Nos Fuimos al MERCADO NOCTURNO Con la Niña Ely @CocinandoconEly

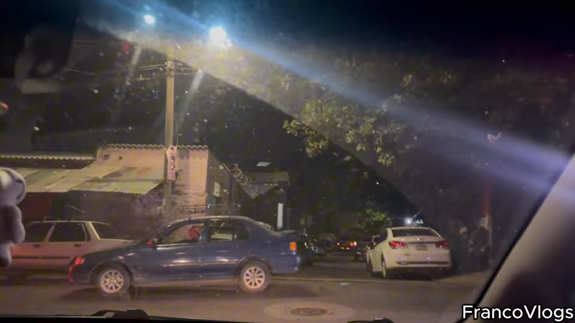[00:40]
Ese mercado nocturno, vean, niña Eli, que queda antes de llegar a las Carboneras,
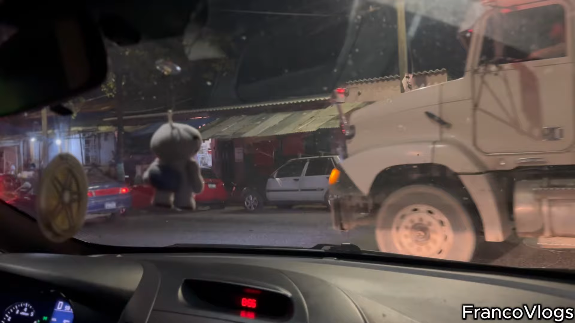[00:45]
aquí por donde está el cementerio de los Ilustres. Los Ilustres, sí.
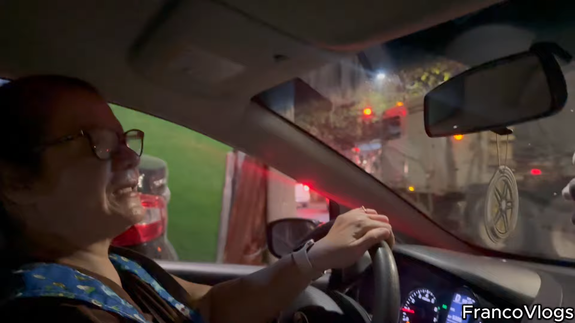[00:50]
Ahí está ese mercadito, mi niña chula, que nos ayuda bastante en la noche.
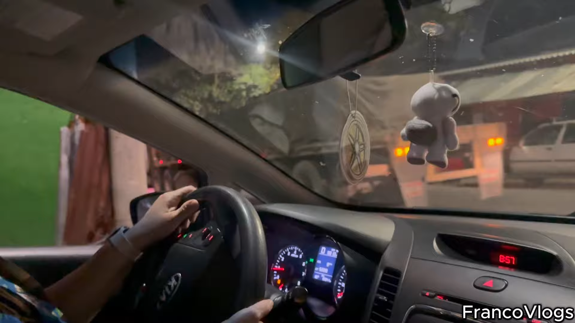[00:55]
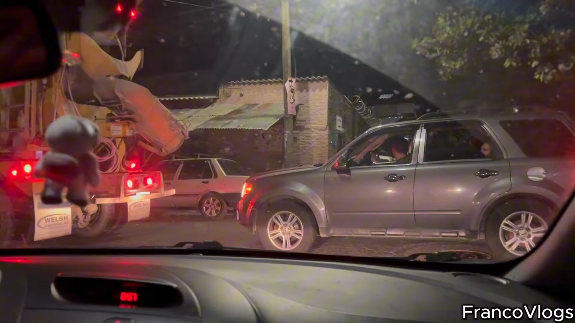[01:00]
Aquí vamos saliendo de la Colonia Luz, aquí en la 45.
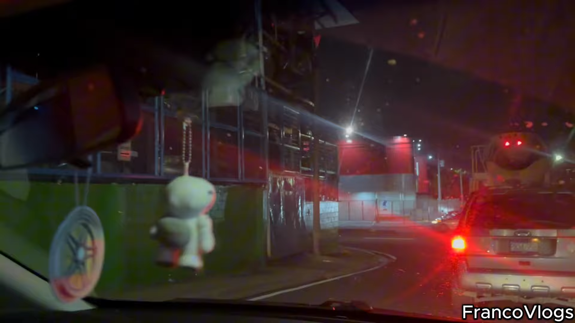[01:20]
Estamos a la par de esa venta de partes de carros.
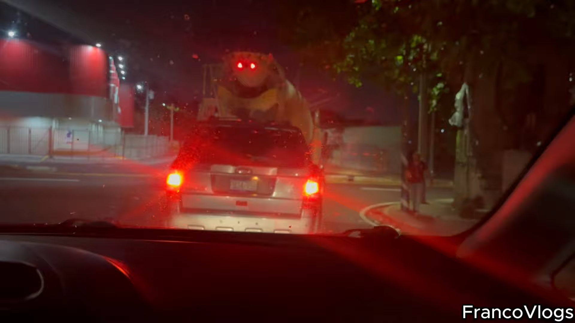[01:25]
Y vámonos.
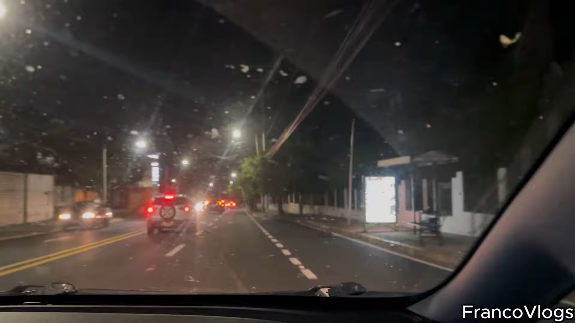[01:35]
Por el cementerio de la Bermeja, ya. Y eso es Salvador.
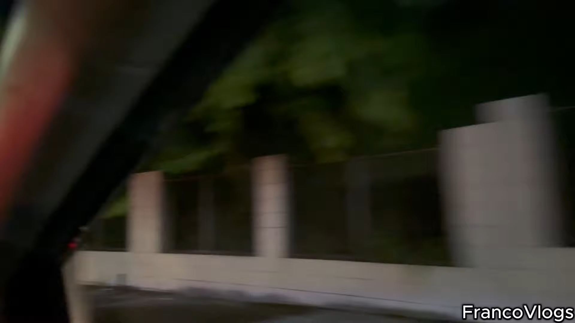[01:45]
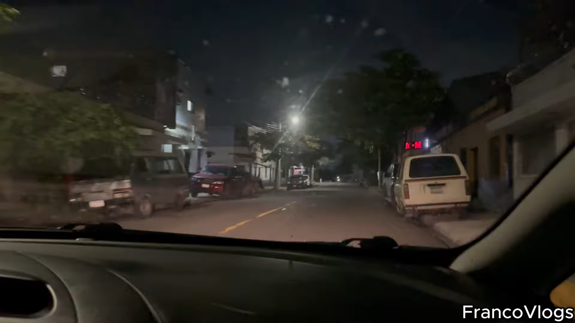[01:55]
Y vamos por la colonia Cucumacayán. Mire, mi corazoncito. Ya nos vamos a incorporar a la calle Gerardo Barrio. Mire que nos queda tan céntrico este mercado que cualquier olvido, mi corazoncito, ya no busca la tiendona.
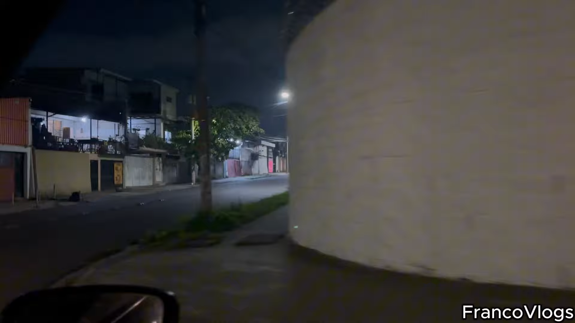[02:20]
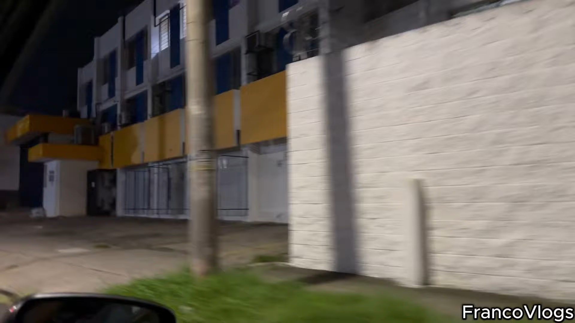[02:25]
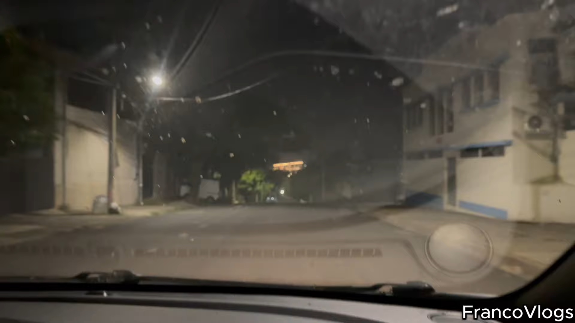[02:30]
Bastante conocida, mamá, esta colonia es como El Hoyo. El Hoyo. Sí, así le conocen esta colonia. Yo no sabía por qué, pero supuestamente toda esta zona de por ahí es para abajo.
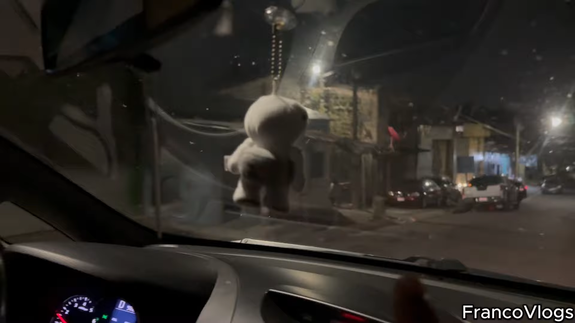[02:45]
¿Sabes cómo es?
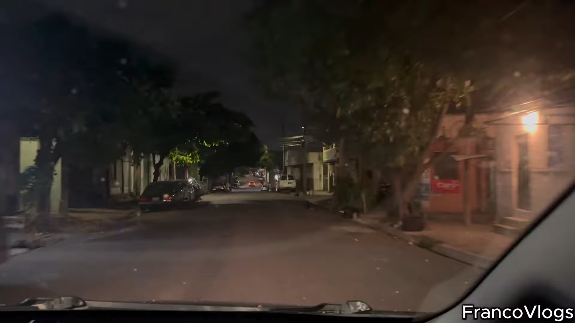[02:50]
Como allá por la Roma, que hay un lugar así, que es como una comunidad que está para abajo. Nos vamos a ir allá donde la niña Silvia para ir a rebuscarnos con la hoja. Que lo podría dejar aquí también, pero voy a ir a dar la vuelta ahí. Miren, mis corazoncitos, esta es la calle que yo siempre tomo para venir aquí al Mercado Central. Mire que estoy cerca, está cerca de mi casa, vea.
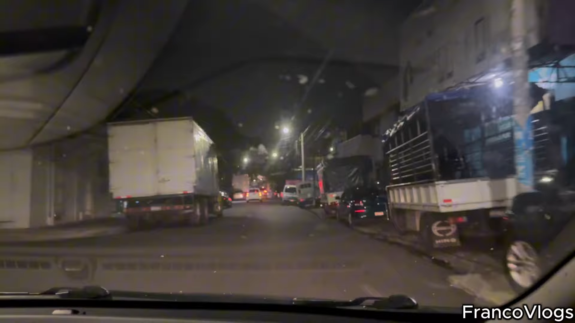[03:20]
A 15 minutos cuando no hay tráfico, lo más 15 minutos, no porque 10 minutos.